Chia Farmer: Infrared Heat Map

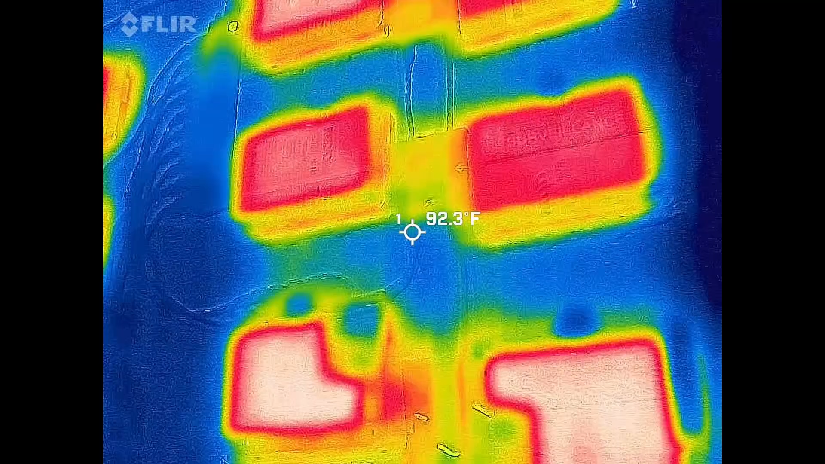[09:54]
On screen: spot 92.3°F
here there's absolutely zero heat coming out of the usb hub because it's not really doing a lot of work a little bit leak over from that one drive and then
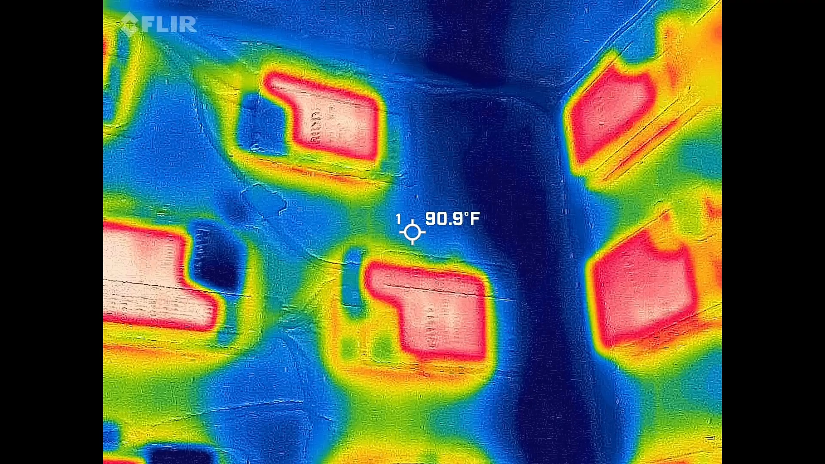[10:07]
On screen: spot 90.9°F
these weird drives wish i had more different drives
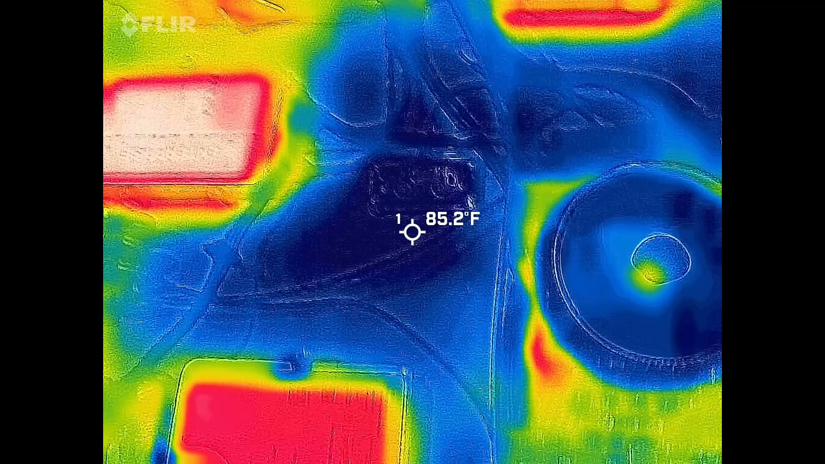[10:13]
On screen: spot 85.2°F
a really hot one what's this one wrong
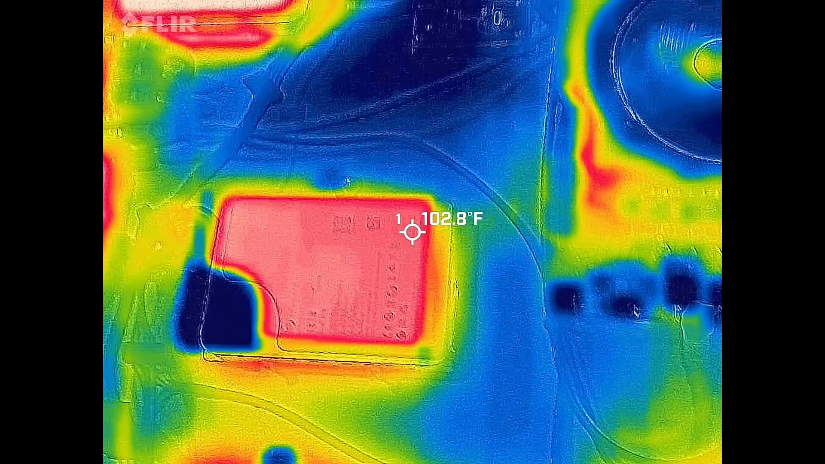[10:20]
On screen: spot 102.8°F
i think this is so hot because it's close to the motherboard 103 it's actually not that bad
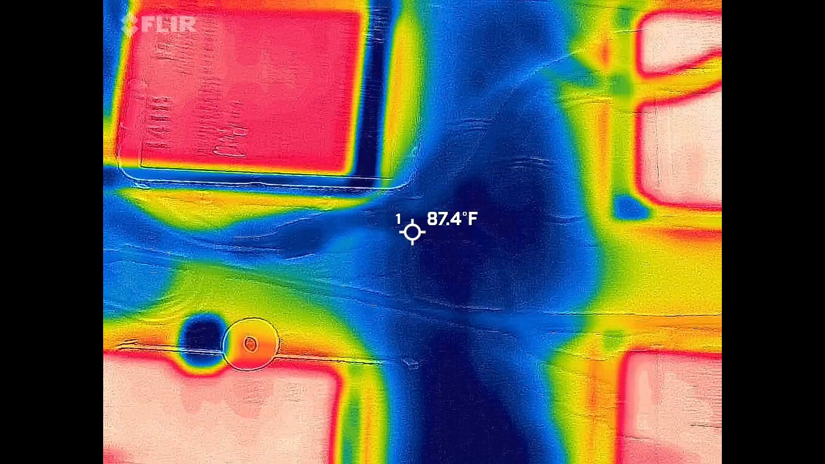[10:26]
On screen: spot 87.4°F
oh maybe this one over here it's tough because the um
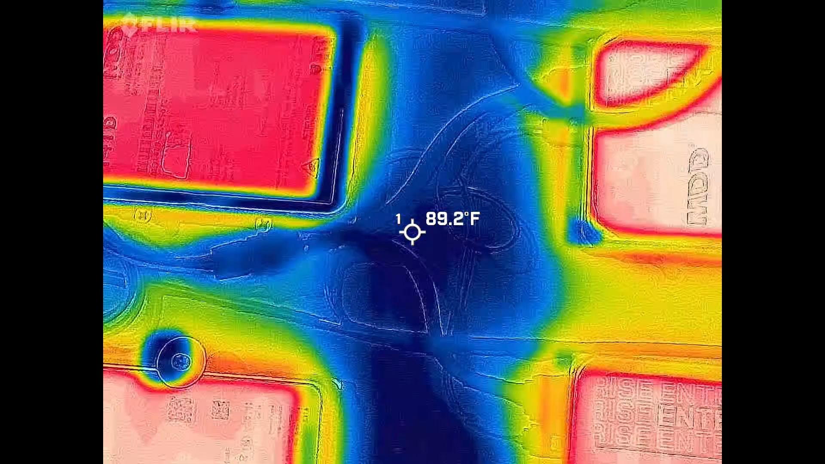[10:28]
On screen: spot 89.2°F
FLIR keeps changing the it's more temperature difference rather than total temperature output
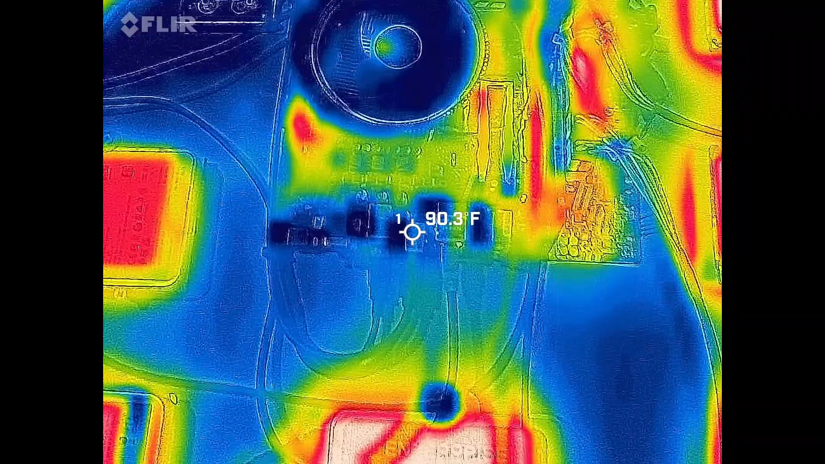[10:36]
On screen: spot 90.3°F
nothing from the switch nothing from there the only thing we have is heat sinks and hard drives
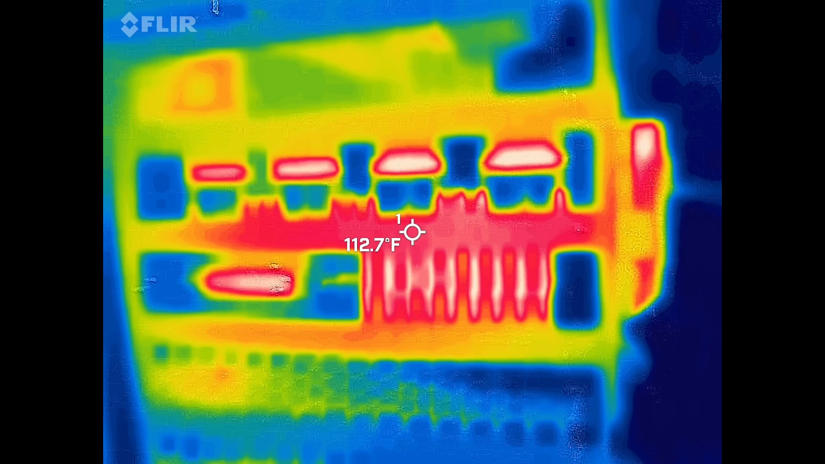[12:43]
On screen: spot 112.7°F
and you can see this is hitting 111Hz sub-team, that's with a fan blowing and cooling the chip too, so.
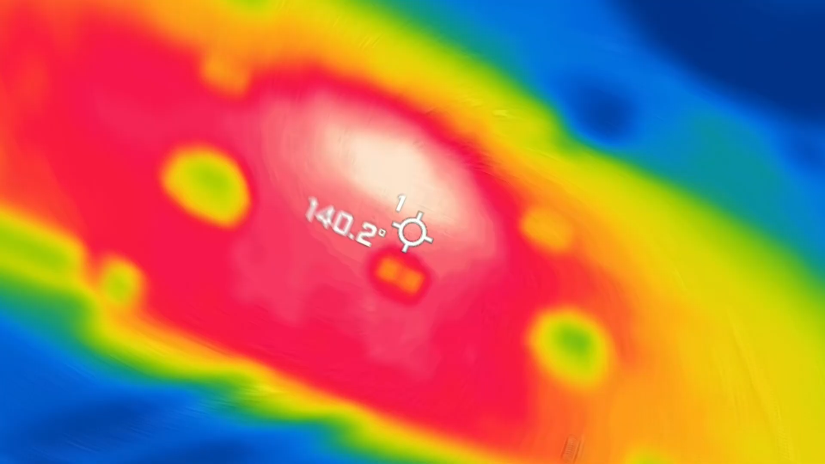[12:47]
Here's the top of that same GPU, you see it hits about 150 on where the chip, and this is on the back of the card too, so the chip itself is probably a lot hotter, but 150 just on the back of the card has radiant heat, and then it's blowing out the back as well, so a lot more heat generated from these GPUs,